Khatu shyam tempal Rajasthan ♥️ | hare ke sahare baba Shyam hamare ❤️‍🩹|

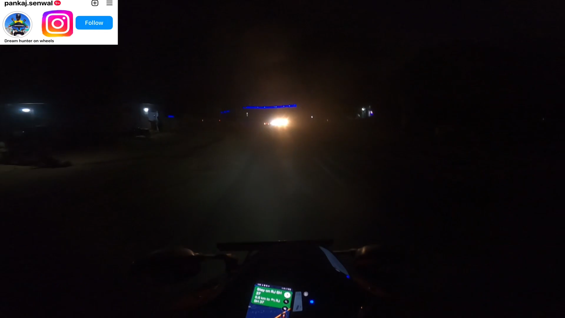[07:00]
देखो एक और बंदा बीच में आ गया, दोनों साइड से लाइट लाइट भाई क्या बताऊँ मैं, लाइट ना हो तो जिंदगी झंड है, और लाइट इतनी ज्यादा हो जाती है कि आंखों की ऐसी की तैसी हो जाती है भाई, दिख ही नहीं रहा मेरे को तो आगे, कुछ भी नहीं दिख रहा भाई।
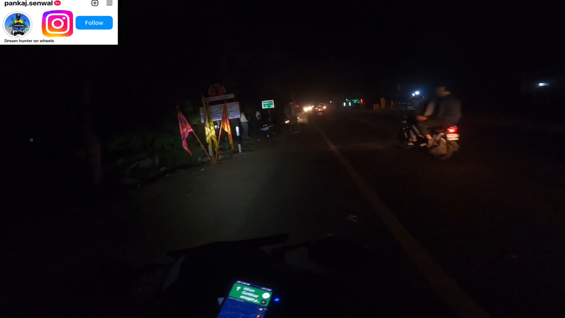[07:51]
ये है खाटू श्याम का मेन एंट्रेंस भाई, खाटू जी जो है ना,
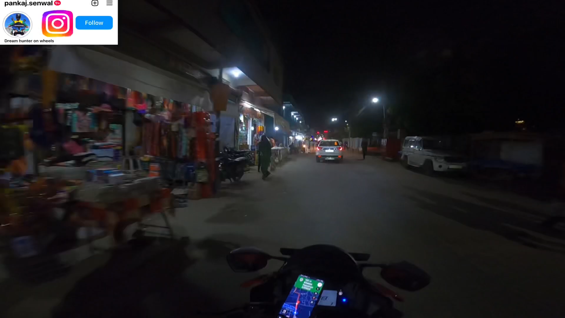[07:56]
खाटू श्याम जी उनके मंदिर के नियर बाई हूँ मैं, अब बात की बात देखते हैं ना, पहले एक बार पहुंच तो जाए मंदिर, मेरे को दर्शन करने भी,
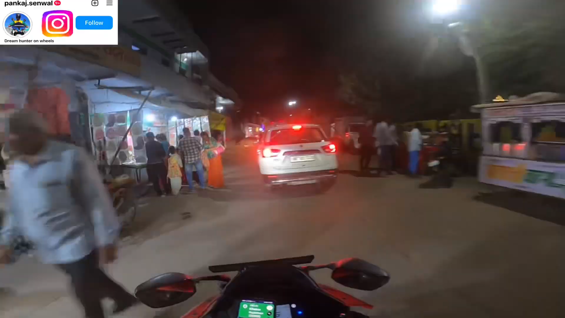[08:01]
बस मेरे को बस पता नहीं क्या हो गया ना बॉडी में, ऐसा हो गया भाई अभी जाना है अभी, यहाँ तो ट्रैफिक है यार, इतने बुरे हाल हो गए यार।